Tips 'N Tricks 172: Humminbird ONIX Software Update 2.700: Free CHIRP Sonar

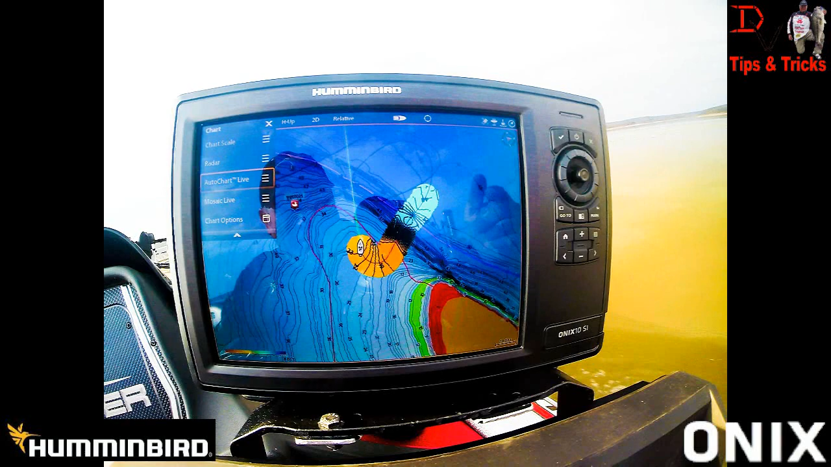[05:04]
here's full screen chirp high frequency sonar look down here in the left corner and you'll tell what kind of sonar it is you can use it as chirp we can come back over here to home settings